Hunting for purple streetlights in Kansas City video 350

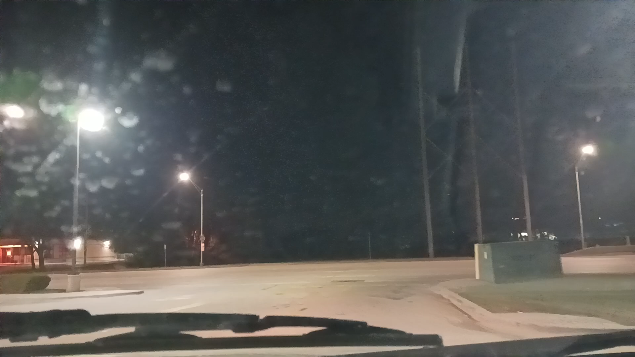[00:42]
This camera is especially sensitive to lights that are in the early phase, even, of becoming full-blown purple lights. So I have not seen it on this camera. I've only just seen it with my eyes. But to the left here, so we're basically in a topographic trough. In fact, right there, that's a bridge that goes over a creek. I'm trying to remember why. I think it's Indian Creek, but don't quote me on that right now. I don't think it's actually... Maybe it's not Indian Creek. It's a creek, at least.
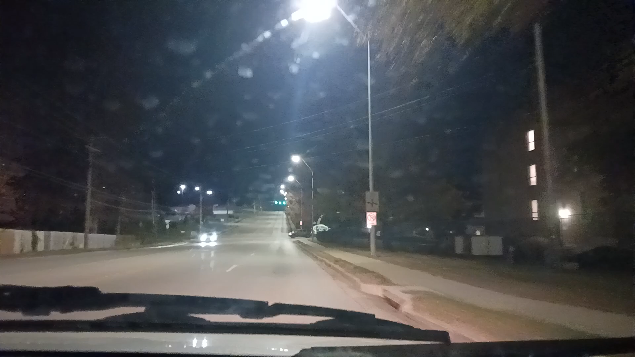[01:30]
All right, I'm going to take a right. I don't remember if it's this one. Okay. I see some lights that are a little bit wider than the other ones here, but I don't know if those are actually defective lights now. Let's see. So I can't say for sure, but they actually don't look as purple as they looked when I was driving past it.
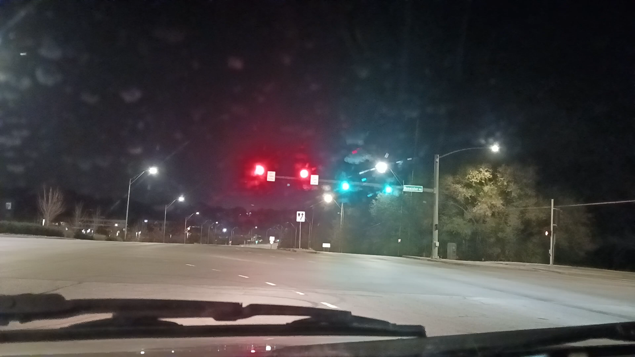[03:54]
the smaller LEDs that are oftentimes like on a little cylinder of LEDs that are inside of like an encasement. So we're at Bannister right now on Warnall. And to the left, like we have these other yellow lights here.
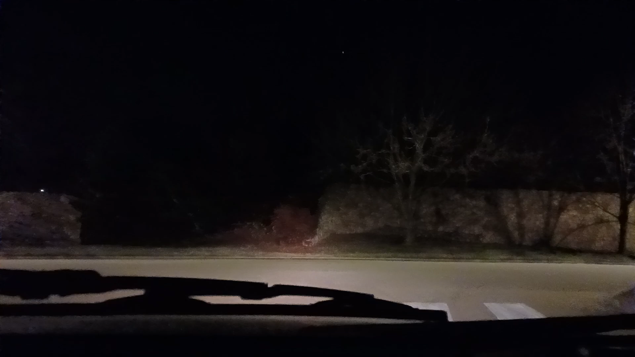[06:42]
Let's go left here. And then, so now, crossing that... So, by the way, though, if you look at this... So, it's going downhill from right to left, right? And there's a trough right there, right?
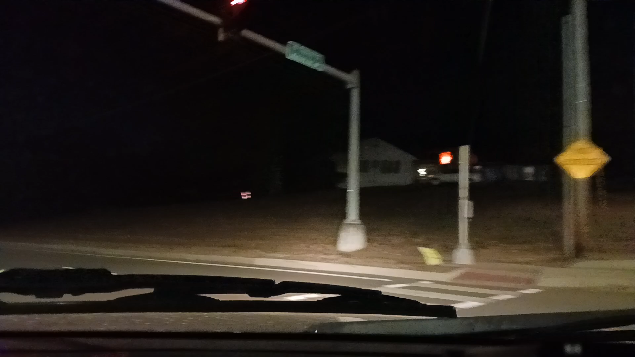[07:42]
Alright, so I'm going to get the right line here. And then, we're going to take a right here. I think this will still get us there. I'm actually not sure about this. See how those look, like, really blue on camera? Visually, they just kind of look like early defective lights. But, like I explained, it's really hard to prove that. These things.